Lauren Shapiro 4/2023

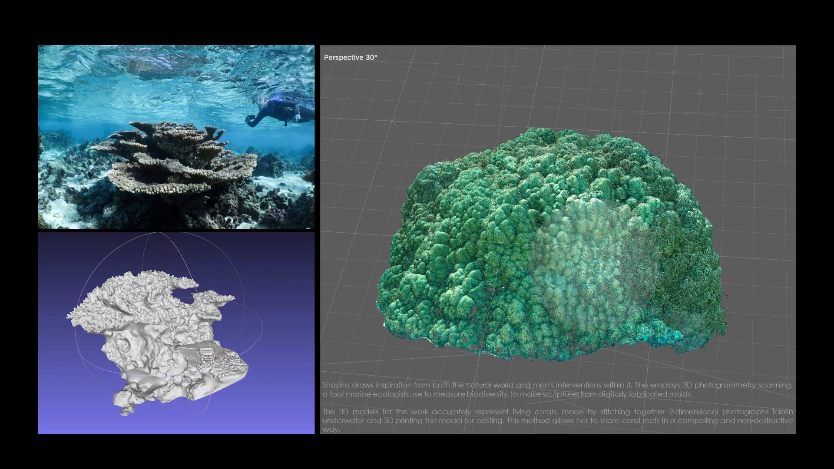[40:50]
So while I was out in Marea, I learned, I started experimenting with photogrammetry. Photogrammetry is basically when you take multiple photographs of an object from all different vantage points. And then you put the photographs into a software, it stitches it together into a 3D model. And from that 3D model, you can do AR, VR, 3D printing, lots of different things. So I've been experimenting with these data sets in a lot of different ways. Here's another example.